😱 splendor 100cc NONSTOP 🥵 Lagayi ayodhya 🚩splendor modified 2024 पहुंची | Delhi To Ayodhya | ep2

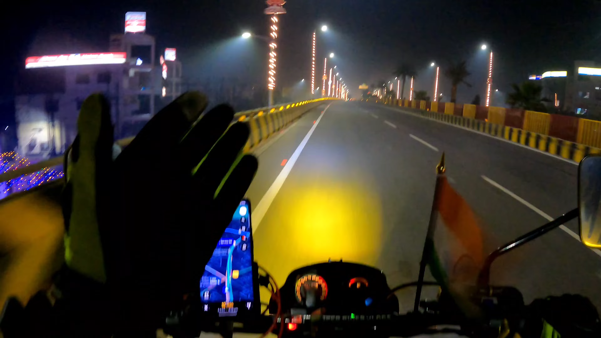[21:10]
फ्री ओ भाई क्या सज रही है � आयोध्या नगरी क्या बात भाई साब ओनली 4.5
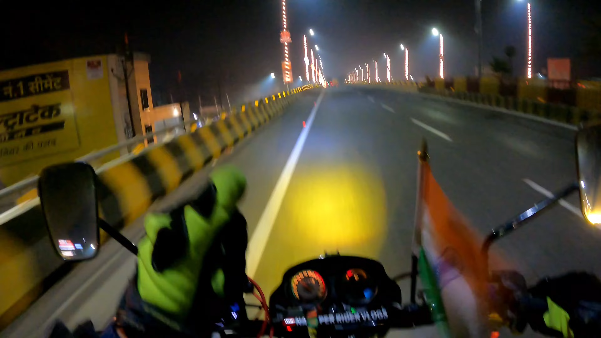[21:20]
किलो मेटर्स आयोध्या यानि के राम मंदिर और जैश्री राम फाइनली हम लोग अपने आयोध्या नगरी राम जी के दरवार पर